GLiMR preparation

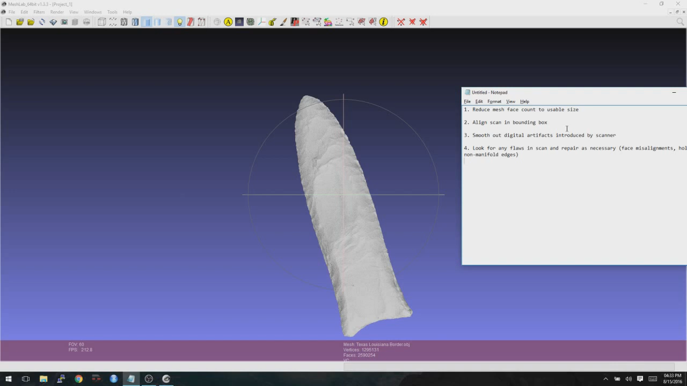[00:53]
Typically, when we get 3D scans from either structured light scanners or laser scanners, they tend to have a lot of extra data points that aren't really needed for the scan. So we need to remove a lot of those in order to get the thing a little bit easier to analyze.
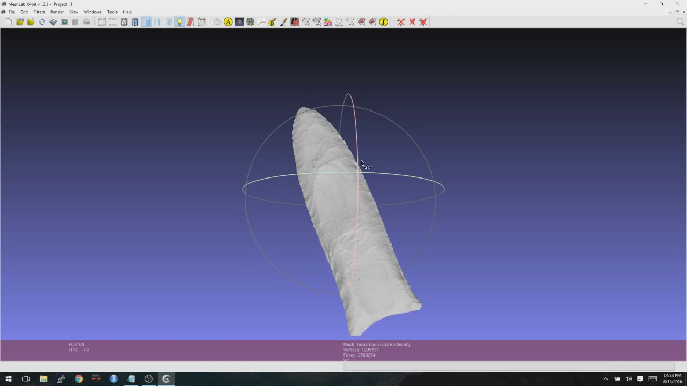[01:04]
After we reduce the face count, we're going to go and align this thing in the bounding box that it is in. We'll set the origin properly as well as get it aligned in a planar view.
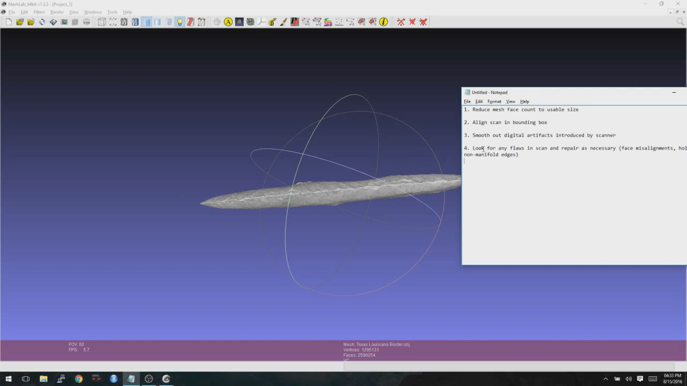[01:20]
And then we're going to look for artifacts in here, digital artifacts that need to be smoothed out a little bit. And we're going to finally end to look for any problems in the scan, such as face misalignments or holes in the mesh or non-manifold edges. And then we'll finish this out by splitting this
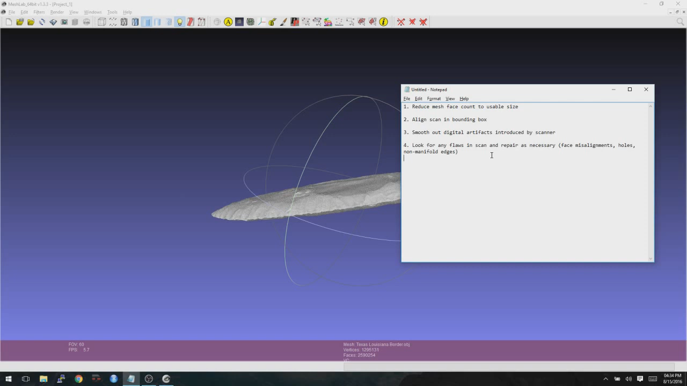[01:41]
into two distinct files for Glimmer to analyze. So let's get started. First off, we can see right now that we have about 2.6 million faces here. I've found that typically with 3D scans, usually for a complete model, about 300,000 faces is a good number to shoot for. If it's a really big object, then you'll want some more. So say if you had like a Wenatchee point or something like that, you might want to say double that to 600,000 or 700,000.
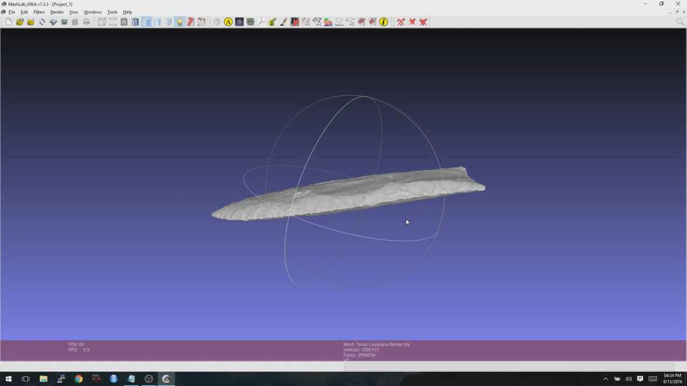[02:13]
But for most of these projectile points, 300,000 is usually just fine. So to do that, we're going to go to Filters, and then we're going to go to Remeshing,
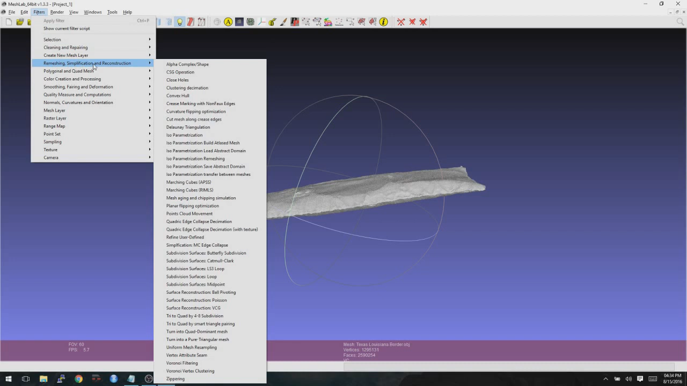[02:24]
Simplification, and Reconstruction, and then go down to Quadric Edge Collapse Decimation. When you go here, it's going to automatically default to a number in the faces. Go ahead and set that to 300,000. And then make sure that you check Preserve Boundary of the Mesh and Preserve Normal. The rest of these, the defaults should be okay. And click on Apply. Now when you do this, it can take anywhere from a few seconds, upwards of a minute or two.
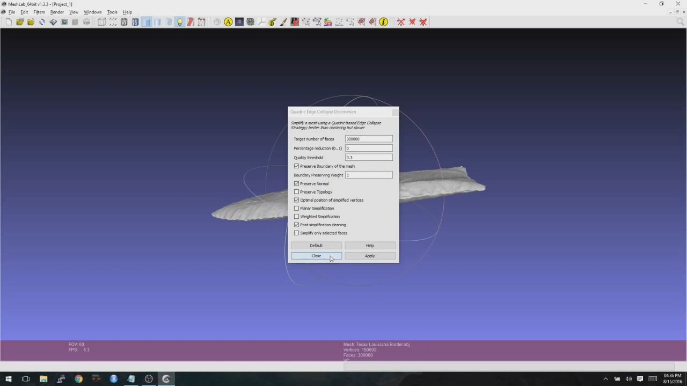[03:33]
And now when we look down at the faces here, we can see that it has 300,000 faces. And if we click and move around, it's much easier to manipulate here in the software.
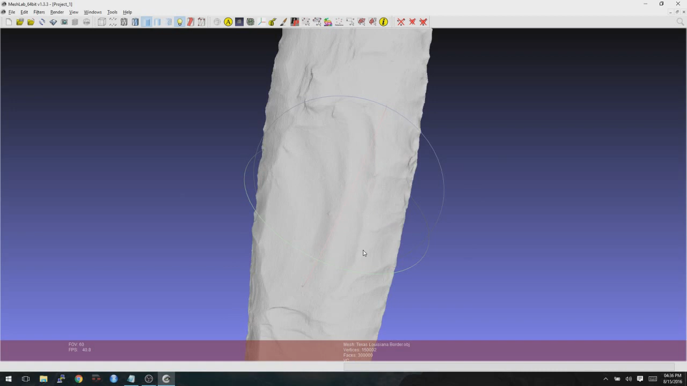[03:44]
Okay, so now that we've done that, we want to get it properly aligned within the bounding box. So the first thing you can see here is if we go to Render, Show Axes,
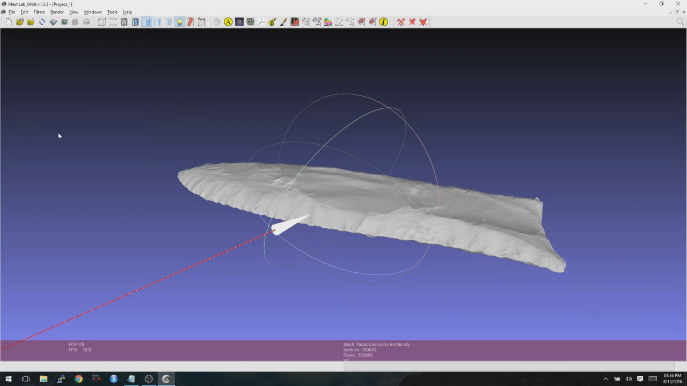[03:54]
and then we zoom out, you can see where the origin is set to and how it's aligned versus the bounding box.
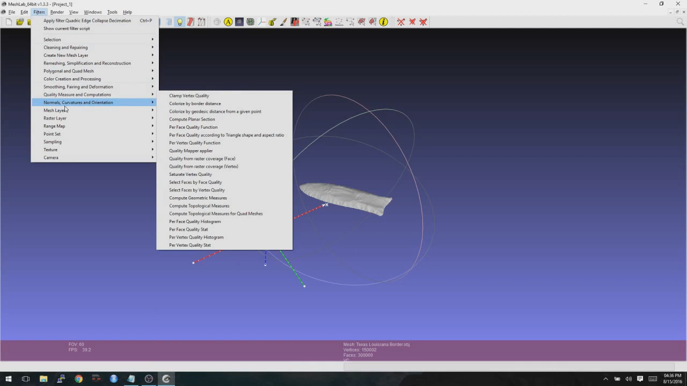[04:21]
Now you can manually move it around. However, I found that the easiest way to do this is to go into the filters. And then from here, you go down to normals, curvatures, and orientation. And then go down to move, translate, and center.
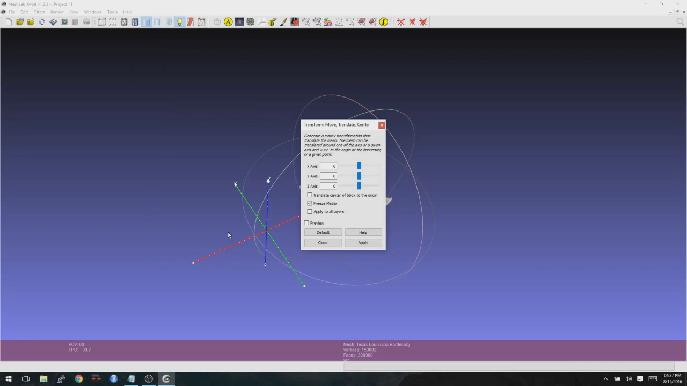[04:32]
Here, all you have to do is put a checkbox next to translate center of B-box to the origin. And then click on apply. And close.
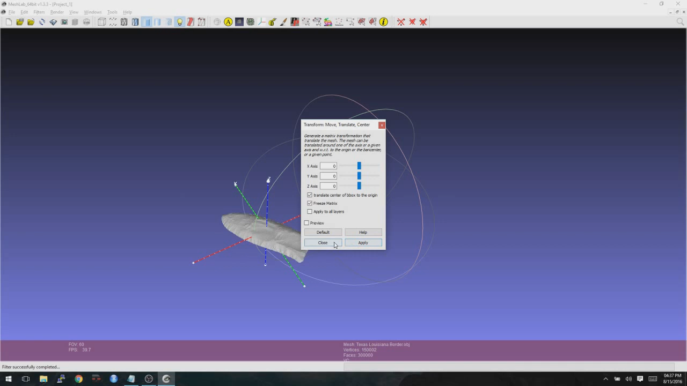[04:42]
Okay. Now we are centered there.
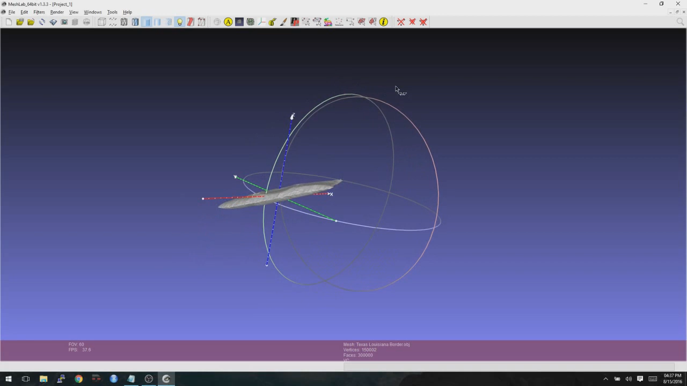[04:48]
However, the rotation you can see is incorrect. So what we want is we want the tip of the projectile
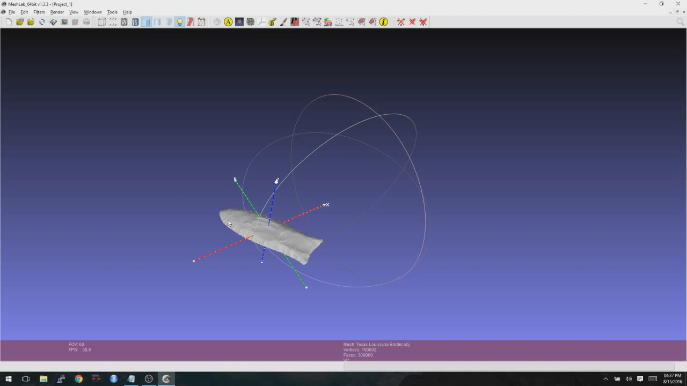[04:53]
point to be pointing with the green axis. We want the red line here, the X, to be this way.
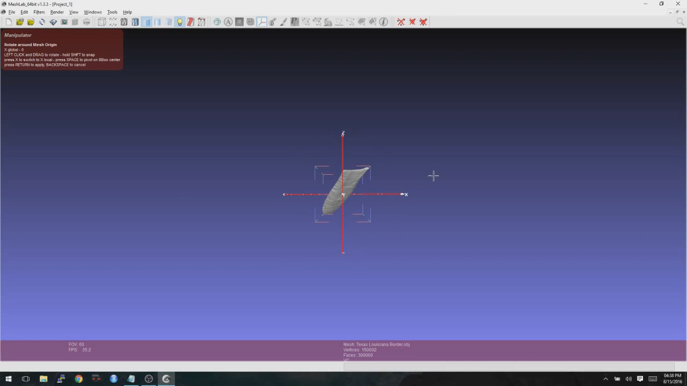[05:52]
So press R to rotate. And then you want to do one axis at a time. And if you press X, it'll do the X axis. Y, it'll do the Y axis. And Z, it will do the Z axis. Okay. So let's start with X.
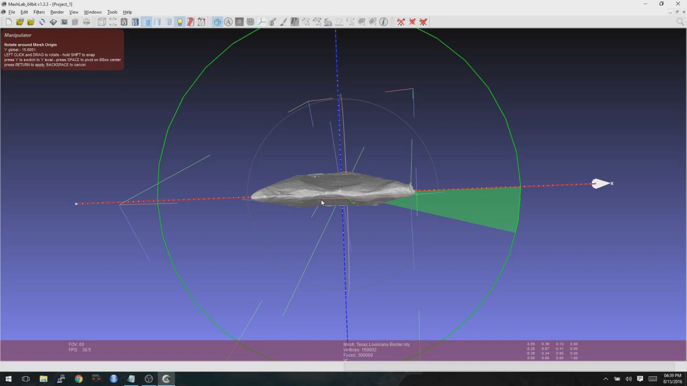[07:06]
And what we want is we want this to be aligned where basically the red arrow is going right through the middle of the projectile point.
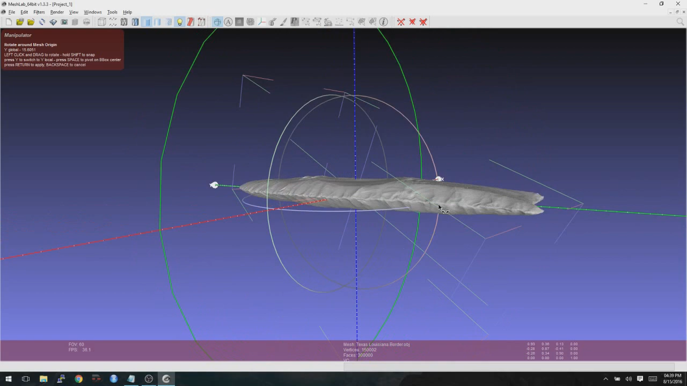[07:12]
So instead of sticking out from the top and pointing down through it, we want it right through the center, just like that.
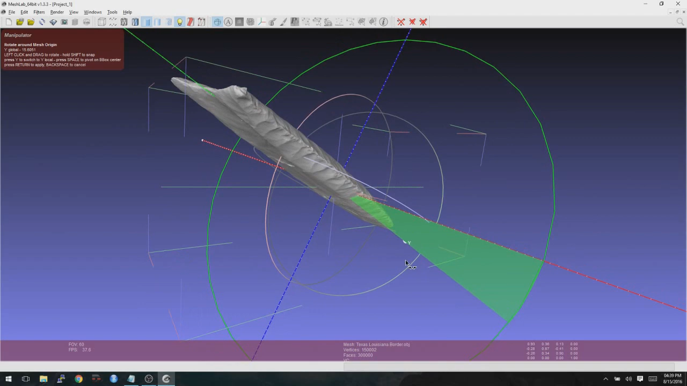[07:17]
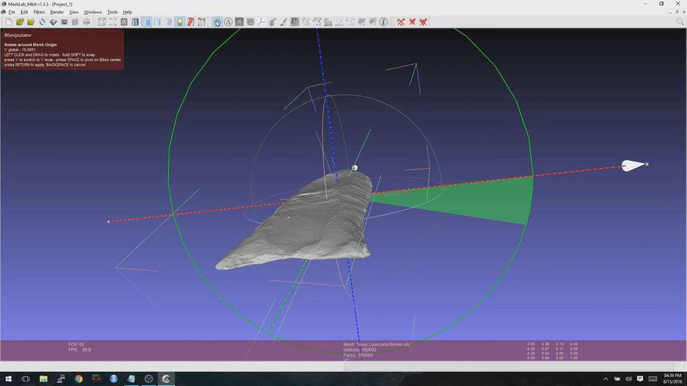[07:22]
Now we're going to press Enter to lock it in there after we unclick the sphere. And now we're going to look this way. And what we can see here is that the tip is not quite aligned with the Y axis here.